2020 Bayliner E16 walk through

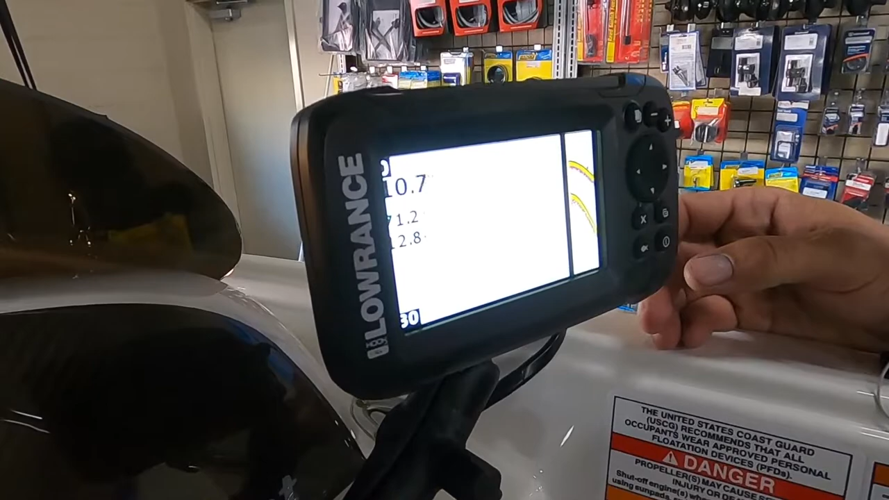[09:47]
He's also got a fish finder at the console to scan what's going on in the back. Right now it's on demo mode, so it's going to give you an idea of what it would look like if we were actually on the water.